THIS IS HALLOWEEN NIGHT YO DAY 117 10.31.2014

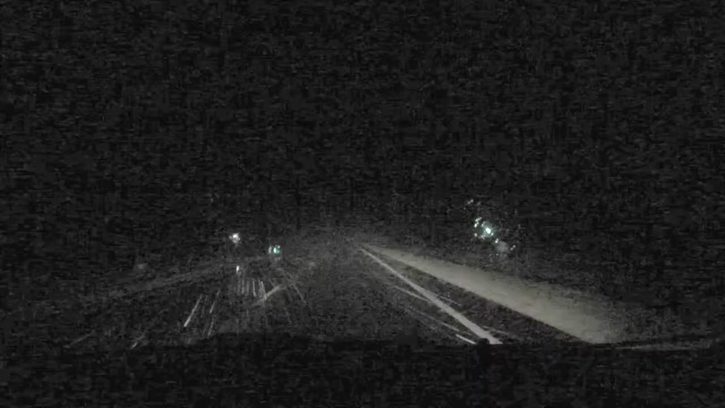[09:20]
This is the ride home. You see the snow? It's windy too. No, it's windy too.